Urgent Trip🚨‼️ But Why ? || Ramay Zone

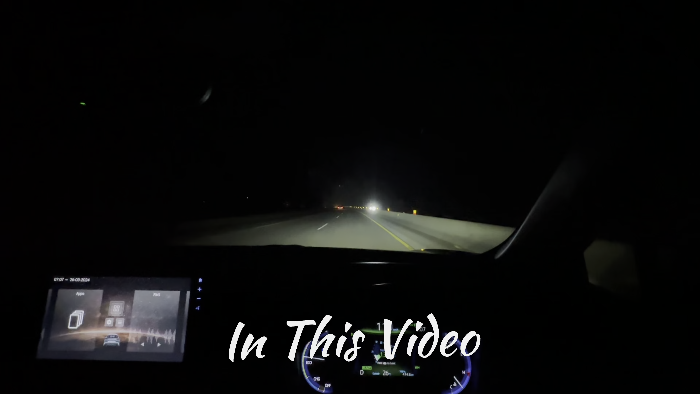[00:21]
ये क्या चक्कर है, ये सिर्फ नेरा ही नेरा है यहाँ पे, तो वो नजारे नजर ही नहीं आ रहा जो नजारे लेने आए थे।